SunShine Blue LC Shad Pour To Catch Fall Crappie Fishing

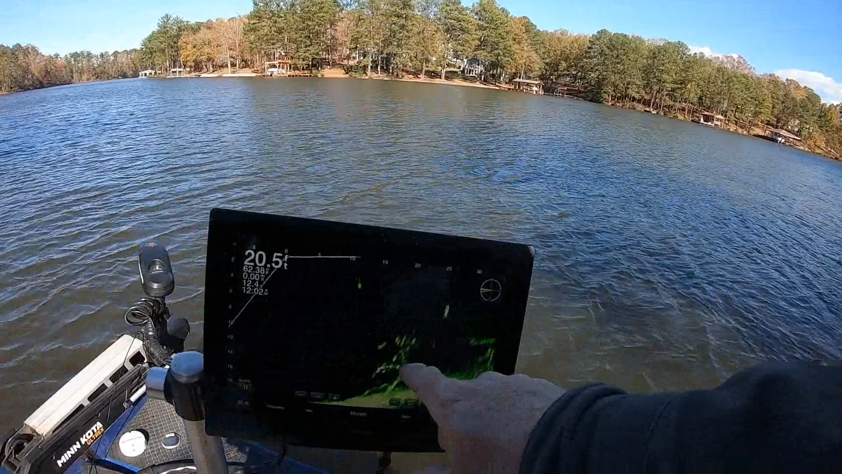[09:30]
like one two three four five six seven eight nine ten about ten of them there there goes the one back I just caught see them right there
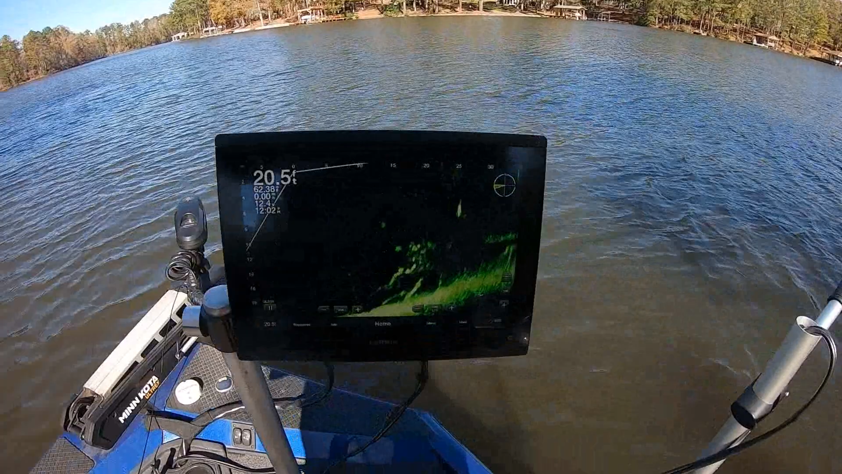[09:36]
that's them going back you're that neat come on don't you get in my life goat handle
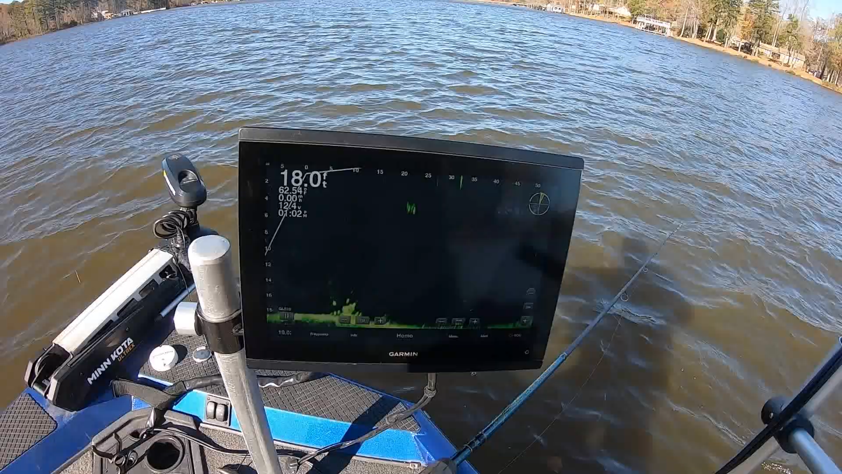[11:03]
alright see right there it's a stump
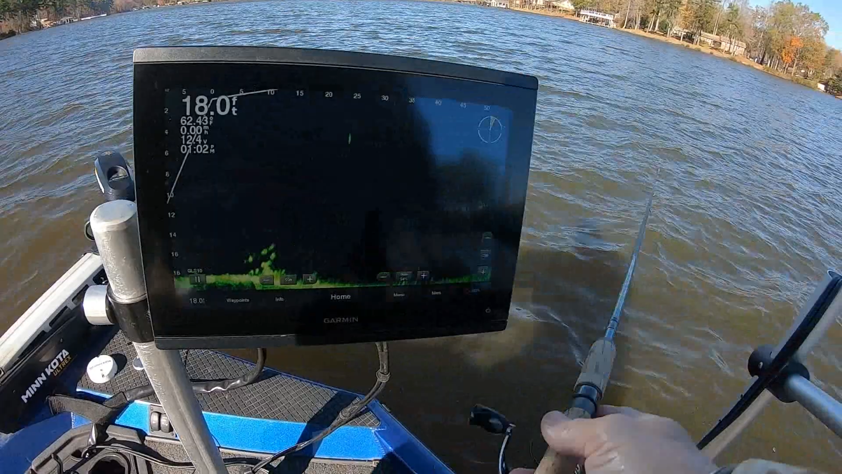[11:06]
one of them just hit me there he comes right there there he comes I just pitched it out there he ain't been ten feet from the boat I just pitched
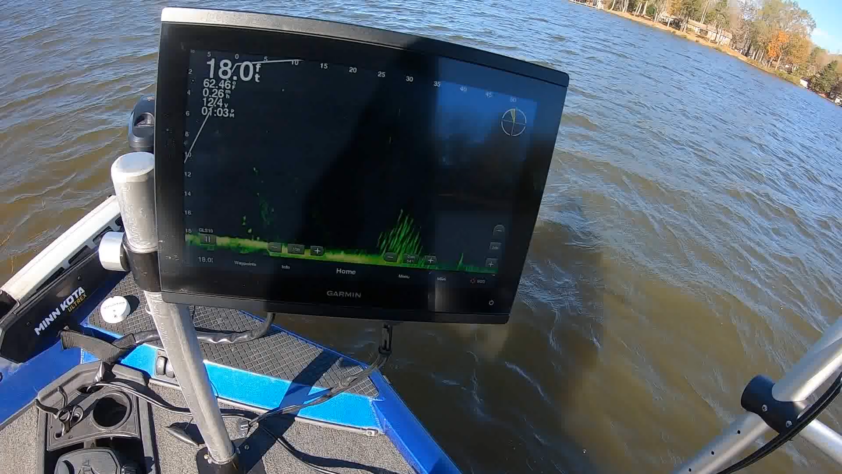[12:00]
over there so I don't think it's a brush pile but it could be but they'll gather up on stumps in this lake because this lake does not have a lot of brush piles in it Kerr Lake has a bunch this lake does not that's a crappy bam